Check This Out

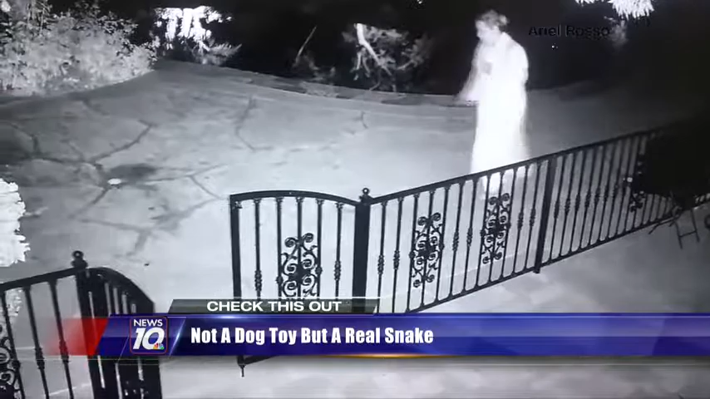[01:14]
The woman thought she was picking up her dog's rope toy. Oh no, it's no toy. It's a venomous baby rattlesnake. She grabbed, panic ensued. She high-stepped it out of there.